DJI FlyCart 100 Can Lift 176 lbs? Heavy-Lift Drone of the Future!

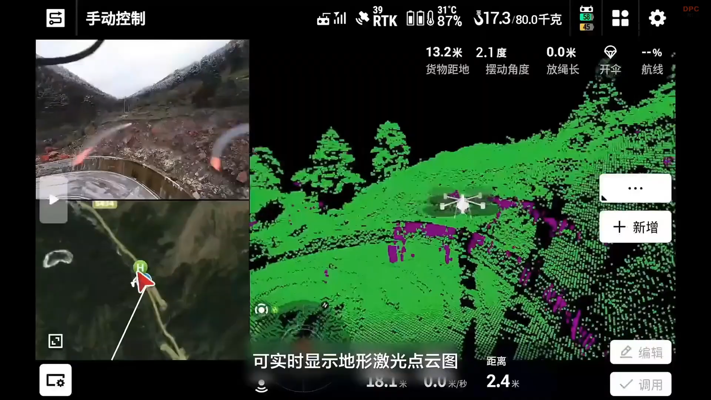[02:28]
The new RC Plus II controller comes with a 7-inch bright screen and allows for dual operator mode when precision matters most.